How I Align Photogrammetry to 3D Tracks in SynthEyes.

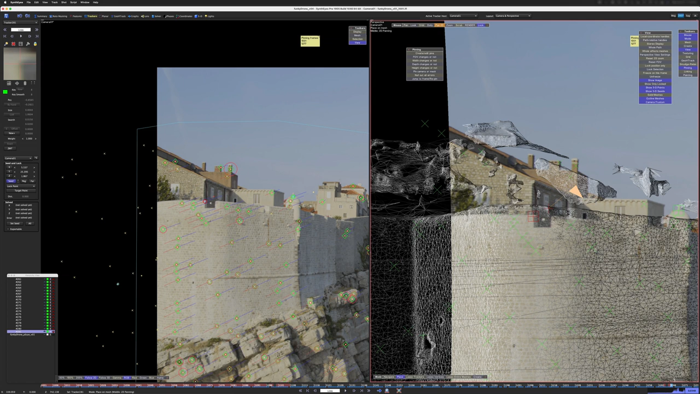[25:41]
So that means that this we're going to place right about there. These are never going to be perfectly accurate with like photo scan geometry like this. With lidar it's like bang right on the money.
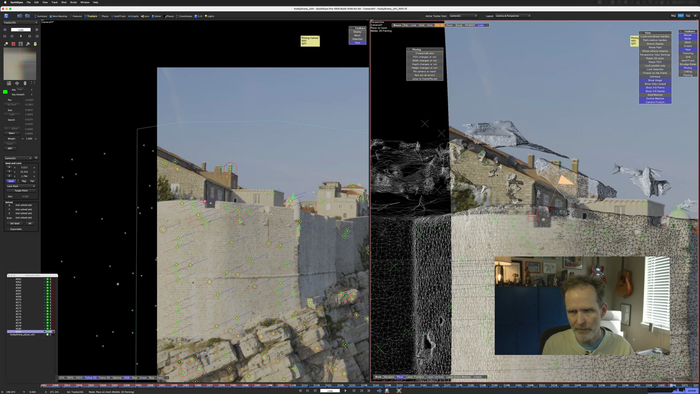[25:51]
But uh photogrammetry doesn't give you quite those quite those results. Now I have set all of these anchor points.